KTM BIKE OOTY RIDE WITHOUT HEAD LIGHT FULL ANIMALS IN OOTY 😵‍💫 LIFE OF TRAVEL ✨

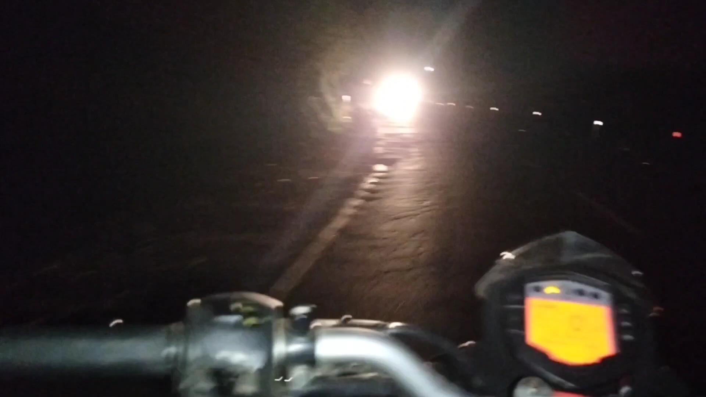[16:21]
பிகாஸ் என்ன பார்த்தீங்கன்னா, இங்கே சுத்தமாக என் வண்டியில் லைட்டே கிடையாதுங்க.
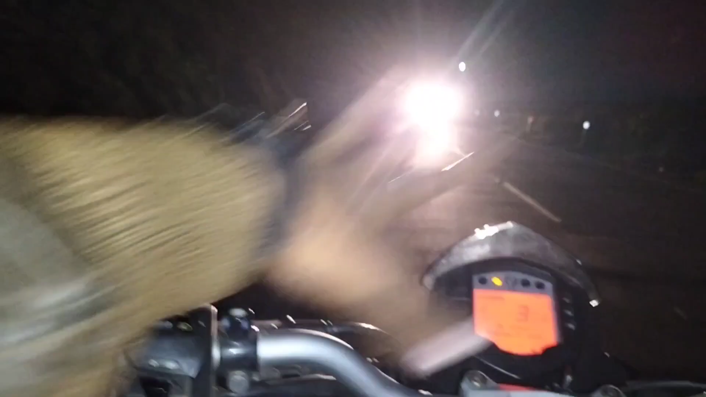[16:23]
இப்போ அந்த வண்டியில் லைட்டே கிடையாது, இவ்வளோ தான் லைட்டே. லைட்டுமே அவங்களுக்கு ஆப்போசிட்டில் வர்றது ஒன்றுமே தெரியாது.